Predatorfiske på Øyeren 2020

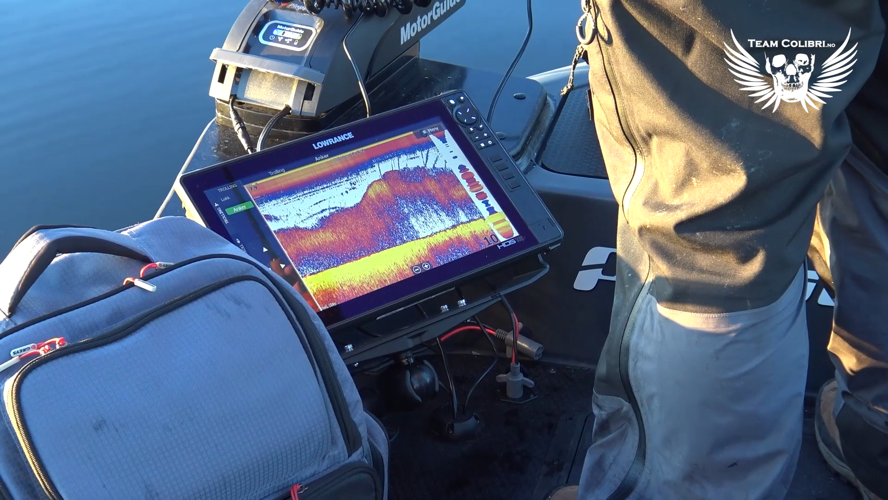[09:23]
Vi tar en kikk på ekolodskjermen, og så ser vi hvorfor vi opplever et såpass godt fiske som det vi gjør. Vi ser ikke mye stor fisk, men vi ser enorme mengder med byttefisk. Nå begynner det å bli ganske sent, og det er jo ikke unormalt at byttefisken stiger opp og går inn på grunnere vann når det blir kvelden. Nå er vi inne på en 8,5 meters dyp der vi ligger nå, og har store dyp på tre sider.
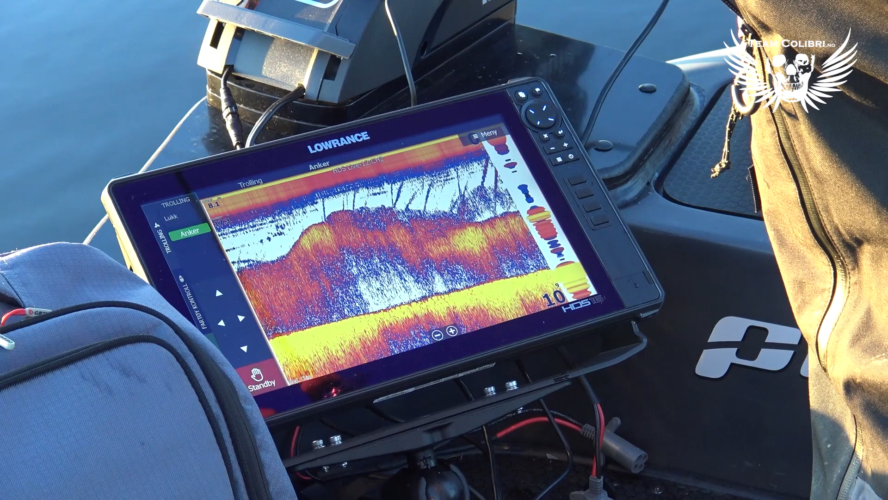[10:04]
Vi ser ikke etter stor fisk på ekoloddet, vi ser altså etter maten som den store fisken spiser. Finner du maten, så finner du også de store fiskene. Og det er det jeg bruker ekkolodd veldig mye til. Det er selvfølgelig gøy når du klarer å se de store individene på sidescan eller downscan,
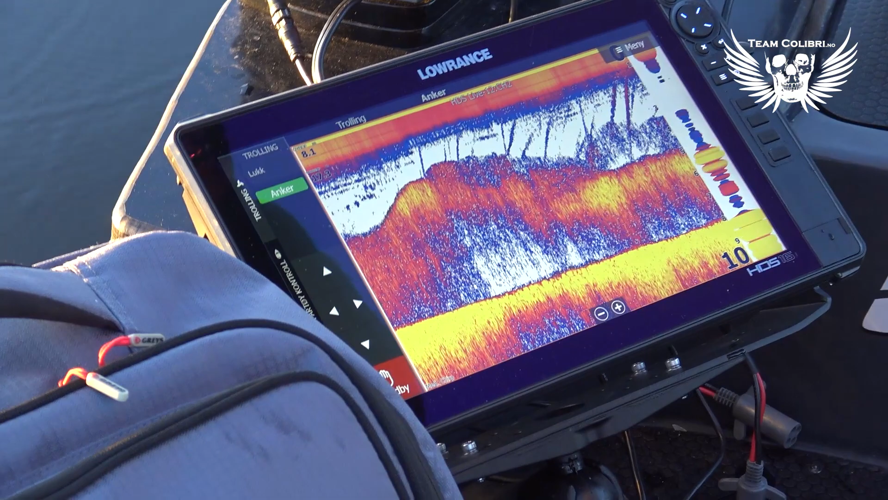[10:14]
men klarer du å finne fôret, så finner du ofte også de større fiskene.